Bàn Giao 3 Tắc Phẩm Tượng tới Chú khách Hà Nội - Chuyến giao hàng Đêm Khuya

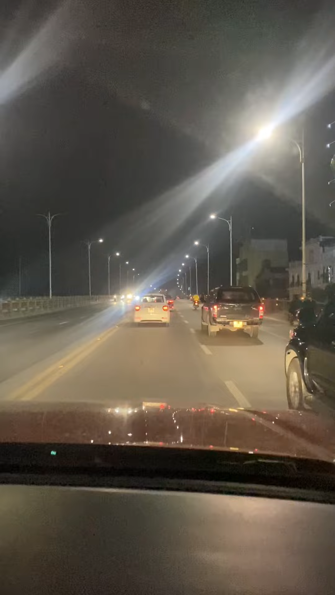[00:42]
Đường đi buổi tối thì khá là thoáng và mát. Lên thủ đô buổi tối thì nhìn đẹp thật anh em ạ.
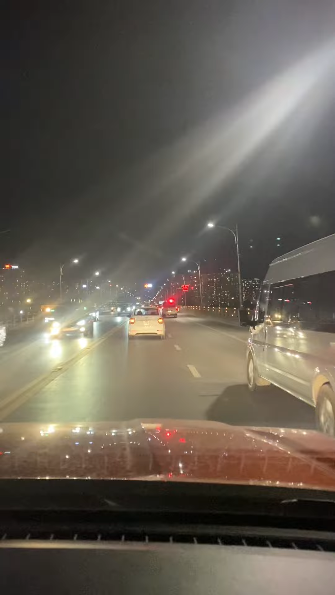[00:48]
Nhất là cái đoạn mà cái đoạn này này. Đấy, cái đoạn mà lên cầu Vĩnh Tuy đấy.